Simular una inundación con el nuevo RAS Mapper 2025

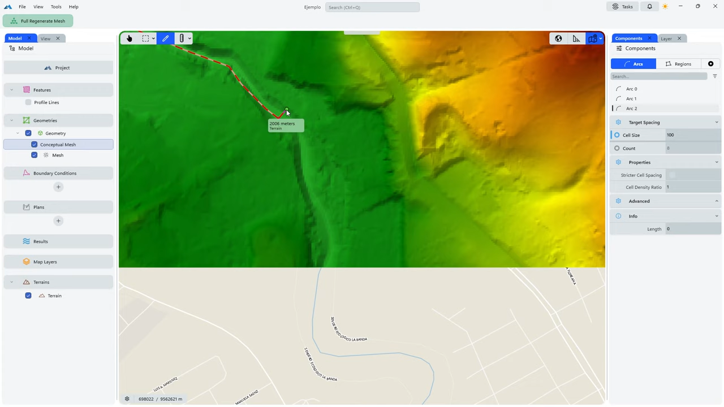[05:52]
Entonces hago un nuevo arco. Doble clic. Y lo finalizo acá. Doble clic. Tengo tres arcos. Ahora voy a continuar. Nuevamente. Doble clic. Y voy hasta la parte baja. Shift para continuar. Y doble clic para finalizar. Guardo los cambios. Ahora me sale un botón que dice Full Regenerate Mesh. O simplemente si hago clic aquí. Clic. Me salen estas opciones. Por ejemplo acá me va a decir el tamaño de celda.
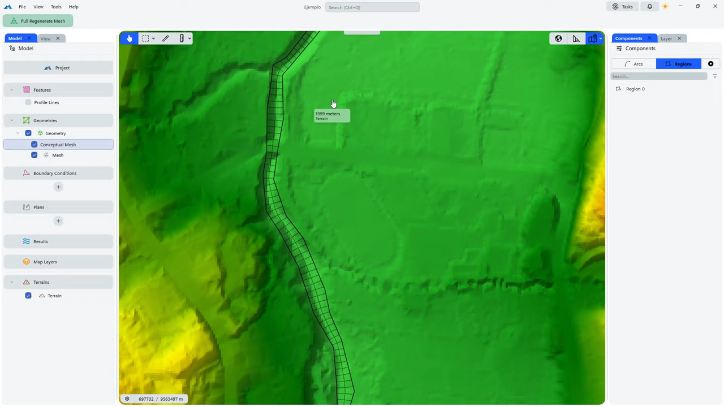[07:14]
Todo esto automáticamente. Para desplazarme selecciono el botón de paneo. O con la tecla Shift. Y podemos ver. Que lo hizo automáticamente. Aquí por ejemplo en esta intersección podría ser lo mismo. Simplemente podemos dibujar el otro canal. Hacemos clic en edición. Solo para este ejemplo voy a iniciar en esa parte. Doble clic. Doble clic. Tengo otro arco. Nuevamente doble clic. Y voy a dibujar. Clic, clic, clic, clic, clic. Doble clic. Doble clic. Clic, clic, clic, clic, clic, clic.
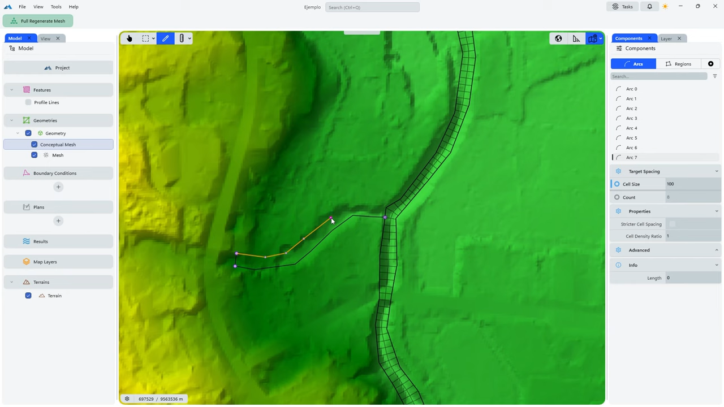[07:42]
Doble clic. Ahora voy a hacer una generación de la malla de la misma forma. Clic aquí. El tamaño sería de 10 por 10.
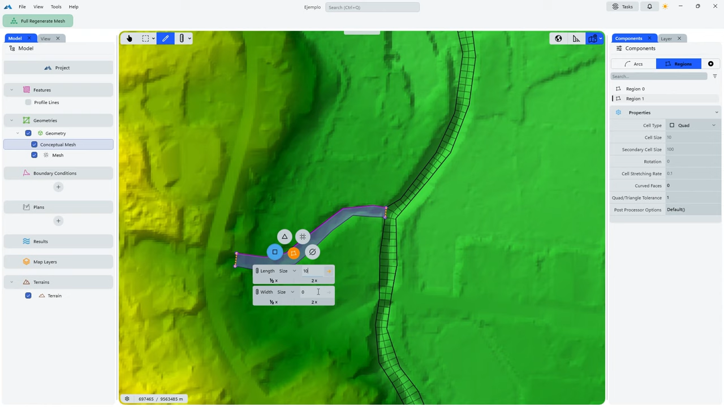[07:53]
Acá con estas flechas le actualizo. Le actualizo. Le pongo Full Regenerate Mesh. Y ya me ha hecho la malla. Para este río secundario o tributario. Ahora, por ejemplo, solamente si yo selecciono, por ejemplo, en triangular, regenero nuevamente la malla y vemos acá que ya está de forma triangular. Pero en este caso yo deseo simplemente el cuadro.
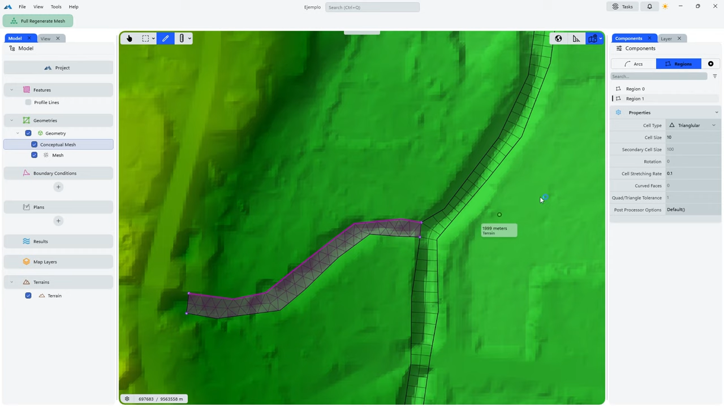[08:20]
O puedo hacer cartesiano también. Actualizo. Ya tengo acá las mallas. El siguiente proceso consiste en dibujar las posibles áreas de inundación. Pulso Shift. Y yo pienso que tal vez se puede inundar por estas partes. Entonces voy a construir. Pero para este ejemplo, solamente como es demostrativo, voy a agregar, por decir, su área de influencia. Voy a decir que esas partes que están alrededor se podrían inundar.
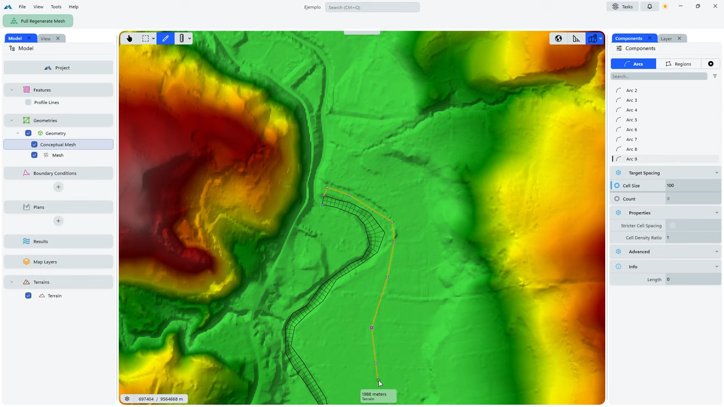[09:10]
Yo pensaría que tal vez se va a inundar por esta parte. Aunque puede ser que esté equivocado. Pulso Shift para continuar. Llego a la parte final. Hago un zoom. Y doble clic para finalizar.
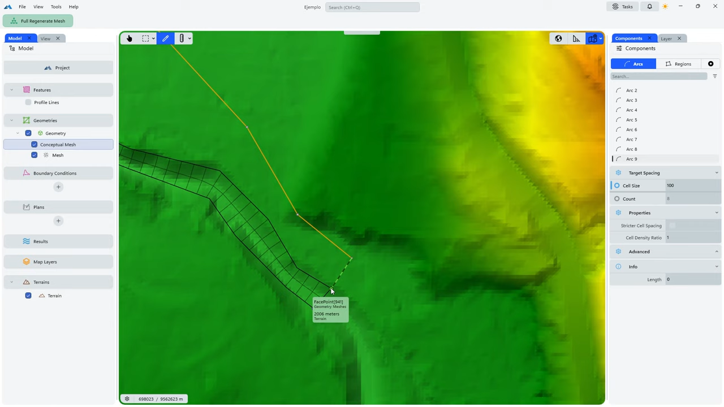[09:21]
Aquí ya tengo otra región. La selecciono. Voy a usar los mismos tamaños de 10x10. Pero el tipo ya no va a ser cuadra. Si no le voy a poner triangular.
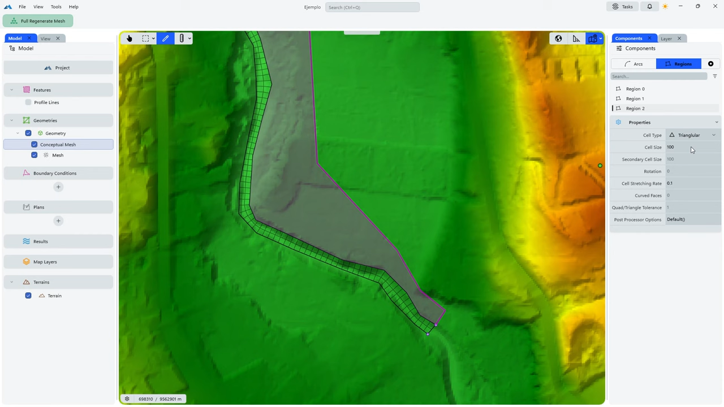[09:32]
Hago clic. Y pongo generar. Y vemos que me hizo esta malla triangular. Y lo importante es que coincide exactamente con la cuadrícula del canal principal.
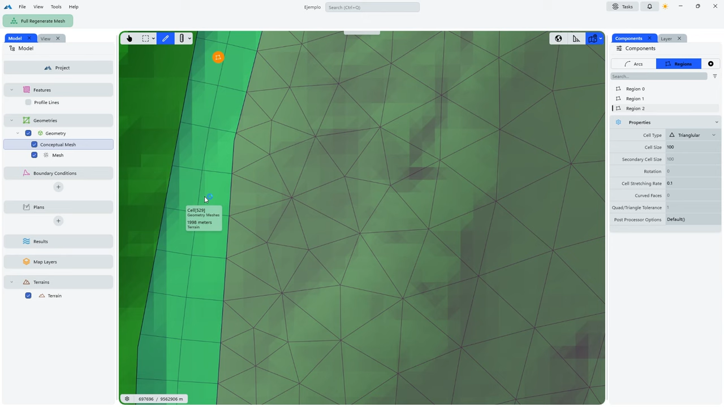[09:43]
Y también podría hacerle otra área de inundación. Por ejemplo, desde acá. Doble clic. Continúo.
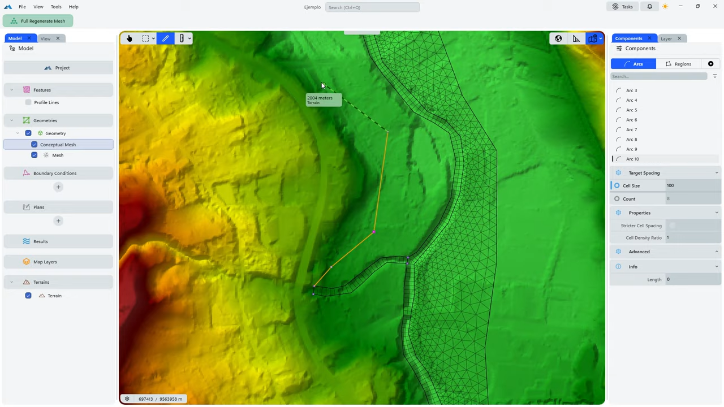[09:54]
Y doble clic para finalizar. Acá vamos a generar esta nueva malla. Clic aquí. Acá le seleccionamos 10. Acá también. Enter. Y acá en tipo le vamos a dejar igualmente en triangular. Aunque también podrían seleccionar cartesiano. Y vamos a generar. Y vemos que ya tenemos las diferentes regiones.
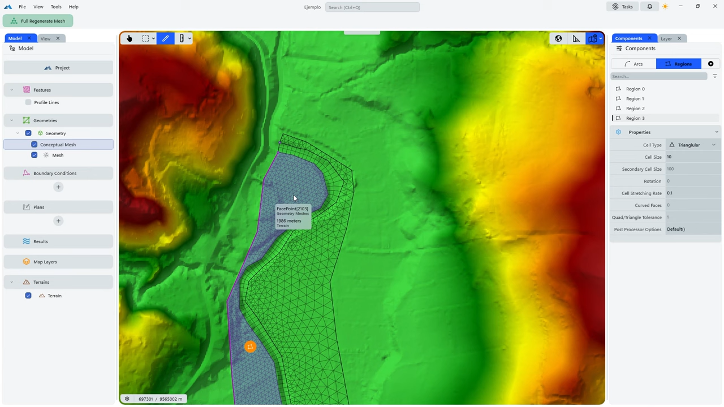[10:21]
Para el canal. Y las posibles áreas de inundación. Aunque por ejemplo. Si deseamos iniciar un punto. Donde no hay una intersección. O donde no hay un nodo. Por ejemplo. Si nos vamos. En esta parte. Solo me interesa. Hacer el punto desde aquí. Hasta acá. Pero vemos que acá no tenemos un nodo. Y no quiero empezar desde esta parte. Para ello pulso la tecla control. Automáticamente me muestra un nodo. Doble clic. Y ya puedo continuar.
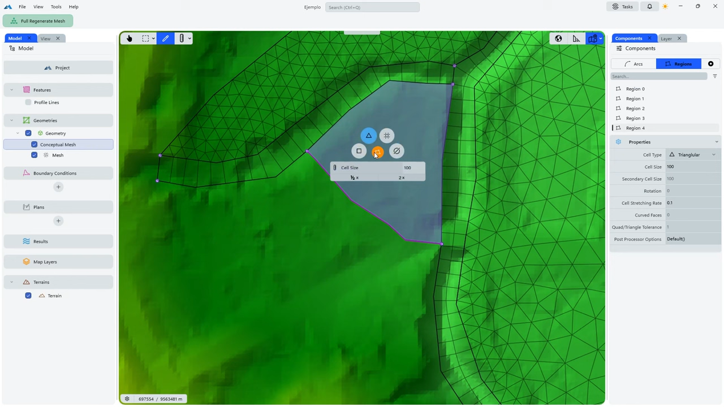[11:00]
Clic. Clic. Y doble clic. Igualmente le voy a dejar. Con. Triángulos. Generamos. Está todo listo. En el siguiente paso. Vamos a generar las condiciones hidrológicas del modelo. Es decir. Desde aguas arriba. Hasta aguas abajo. Para ello vamos acá en boundary condition. Creamos. Y lo importante es por ejemplo. Acá me da las fechas. De inicio. Y de final.
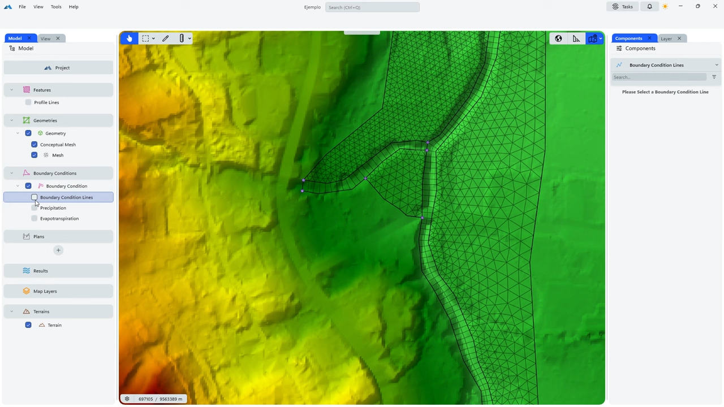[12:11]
Activo esta. Y me voy en modo edición. Me voy aguas arriba. Shift en este caso. Y acá. Justo al frente. Voy a poner una línea. En el inicio del canal principal. Doble clic. Doble clic. Ahora acá. No sabe qué es. Entonces. Hago clic en este signo de interrogación. Y acá tenemos. Diferentes opciones. El Stage. El Flow. Y el Normal Deep.
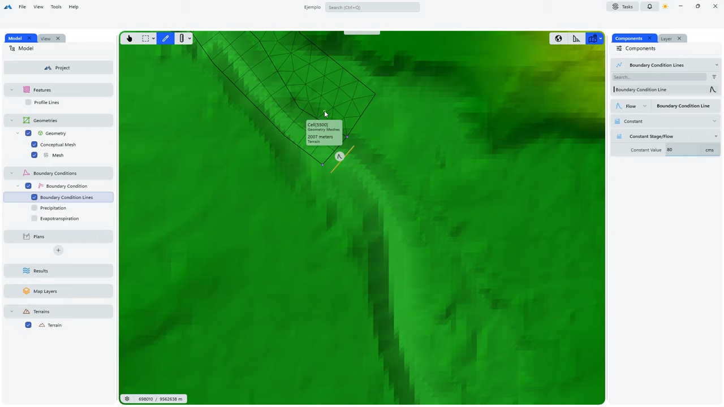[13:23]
Le dejo. Aquí. Este valor. Debo conocerlo. En este caso. Es alrededor de 50. Pero lo voy a exagerar. Le voy a poner 80. Enter. Ya tengo. Mi primera línea. De flujo. Ahora. Si me desplazo. Aguas abajo. Recuerden. Que en esta interfección. También tengo. Otro río. En este caso. Tributario. Y voy a hacer lo mismo. Un doble clic. Doble clic. Acá le digo. En flow. No es tabular. Porque no tengo los datos. Si los tuviese. Puedo ingresarlos. Le pongo constante.